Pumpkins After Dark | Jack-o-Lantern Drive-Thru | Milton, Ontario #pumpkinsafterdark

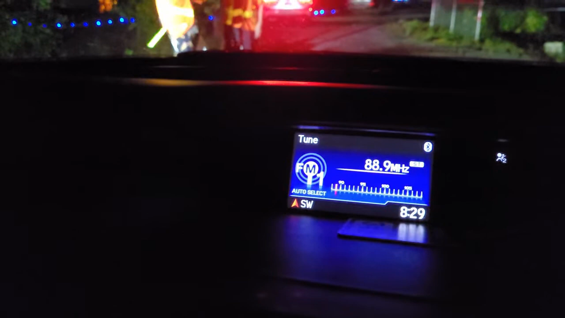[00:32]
89.1 so you can catch all the spooktacular fun. How are you? They will ask if they can put a film over the headlights of your car.
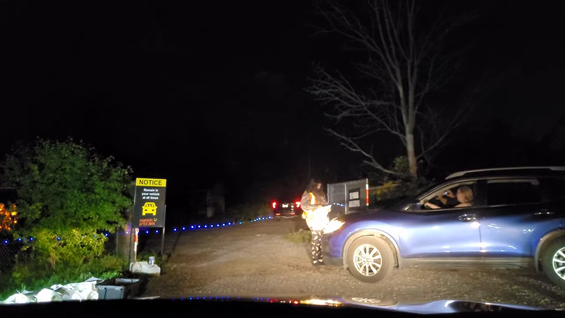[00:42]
It's to dim the lights so that way the displays can be seen with ease.
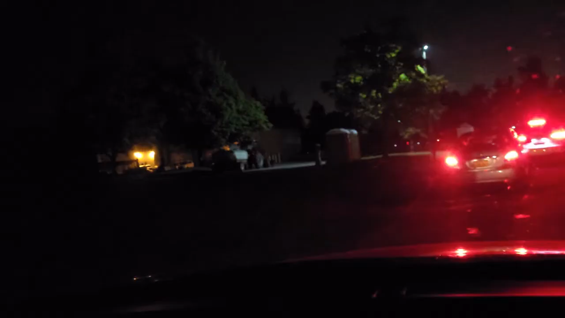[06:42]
And we just passed the thank you sign.